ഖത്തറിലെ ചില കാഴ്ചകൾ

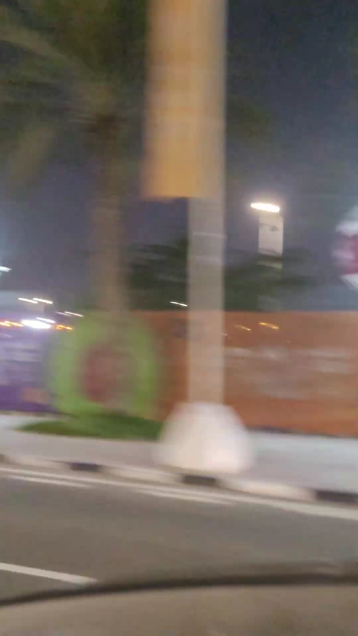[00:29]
കാണാൻ തന്നെ അങ്ങനെ അങ്ങ് യാത്ര പോകുന്നൊരു സുഖമാണ്. ഈ പോസ്റ്റ് പോലെ നയിക്കുന്ന ലൈറ്റ്സ് അതിൻ്റെ നിറം മാറിക്കൊണ്ടേയിരിക്കും.
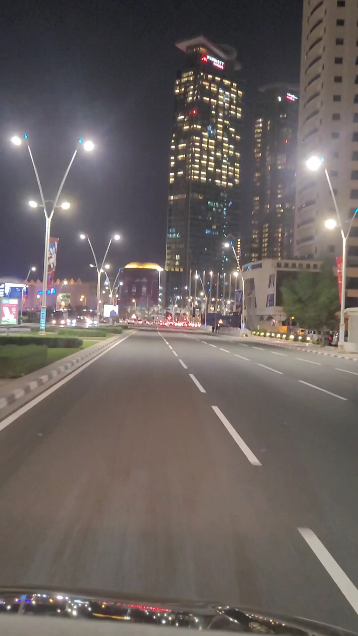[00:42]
വലിയ വലിയ ബിൽഡിങ്ങും നിറയെ ലൈറ്റ്സും. നമ്മുടെ നാട്ടിലൊരു ഉത്സവം വന്ന ഒരു ഫീലാണ് ഇതിനിടയ്ക്കൂടെ പോകുമ്പോൾ.